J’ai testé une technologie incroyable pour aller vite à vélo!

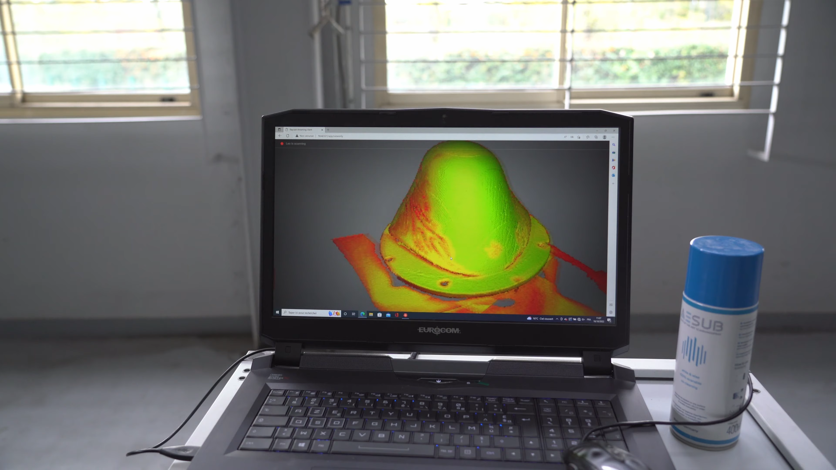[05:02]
Au gré du scan que Florian effectue, on voit progressivement se dessiner tous les détails du casque.
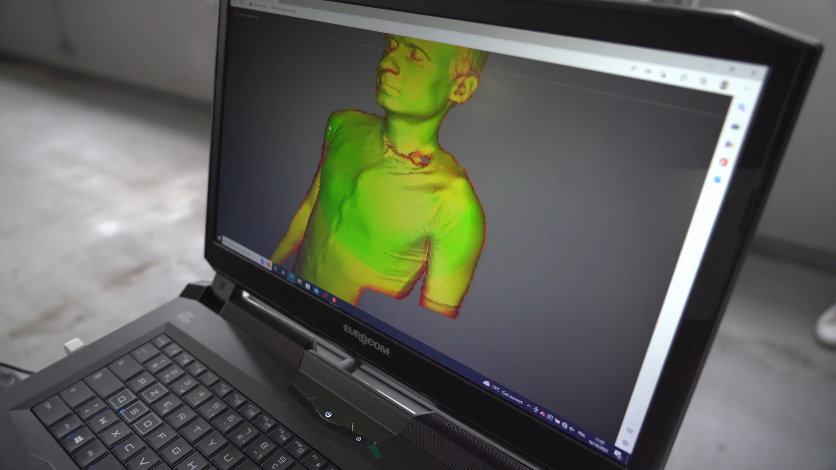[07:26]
Car la difficulté ici est de rester parfaitement immobile pendant de longues minutes car le scan superpose les données de l'objet.
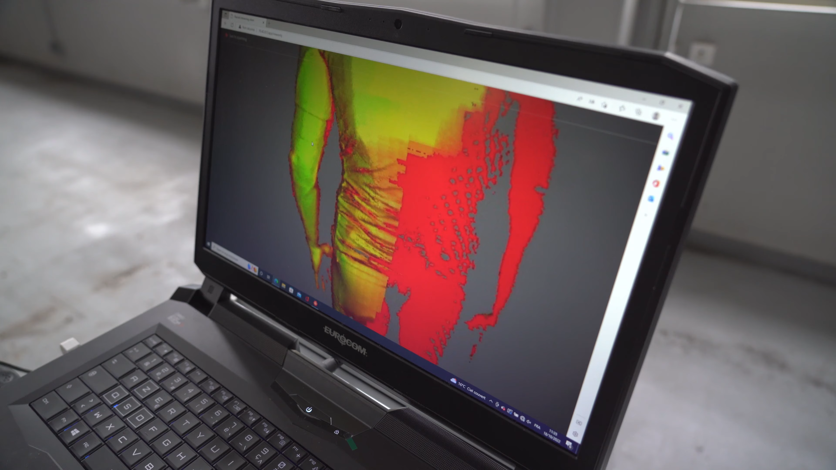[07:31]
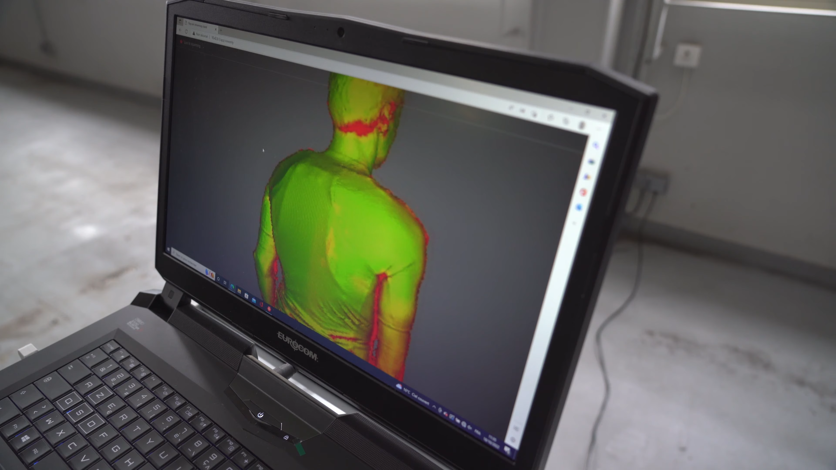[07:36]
S'il y a le moindre mouvement pendant ce scan, ce sont de longues heures de travail qui attendent Florian pour nettoyer le fichier.
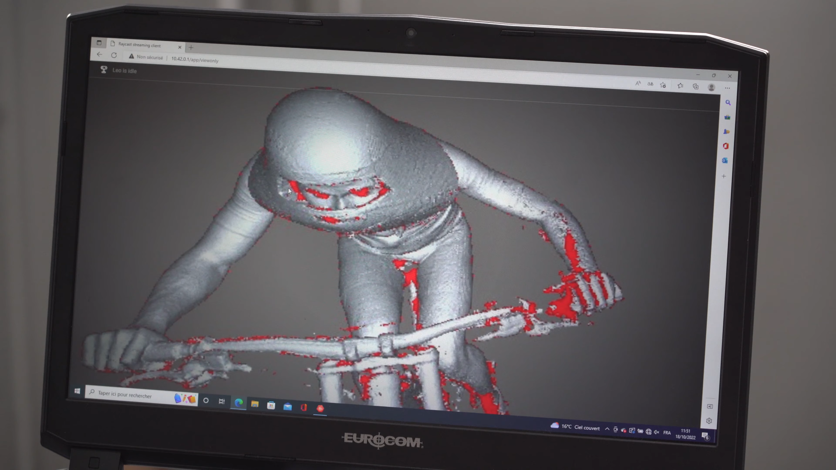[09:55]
Alors que je joue avec mon personnage, je me rends compte qu'il y a une légère asymétrie entre mes deux bras.
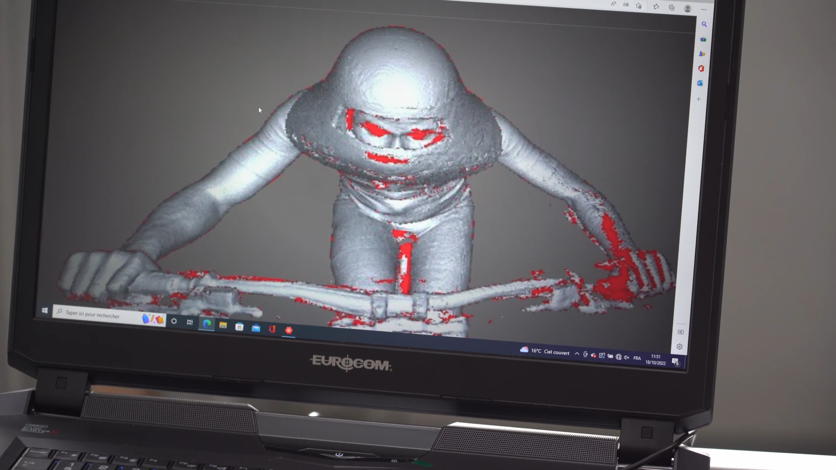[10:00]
Alors après, tu vois, il y a un truc qui est assez marrant. On voit un décalage quand même. Mon épaule droite et mon épaule gauche. Donc ça, c'est un truc qu'il va falloir que je regarde. Ouais.
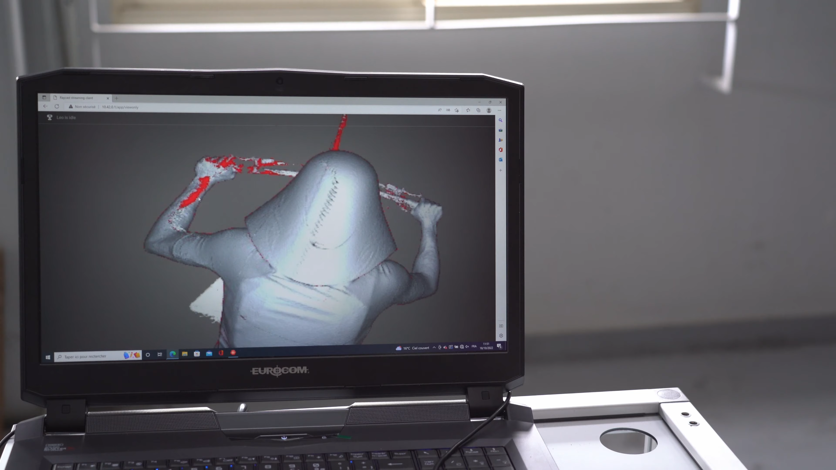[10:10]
Donc ouais, il y a un petit peu de décalage là, en dessous et de l'autre côté là. Mais pas tant au niveau du dos quand tu regardes là.
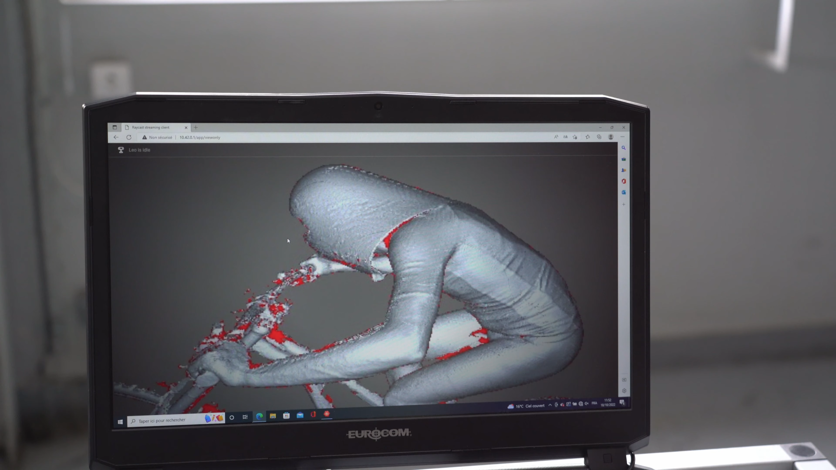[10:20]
La courbe est belle. Mais là, on a de quoi bosser là.